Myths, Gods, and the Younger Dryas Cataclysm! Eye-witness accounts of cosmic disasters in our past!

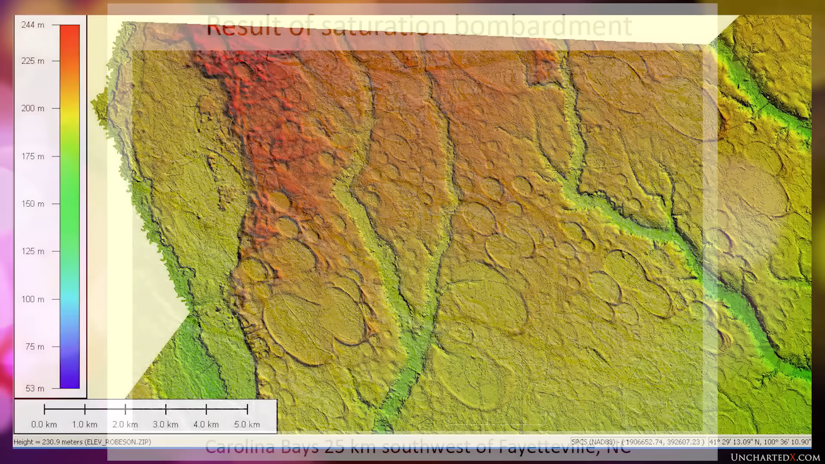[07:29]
formations known as the Nebraska Rainwater Basins and the Carolina Bays.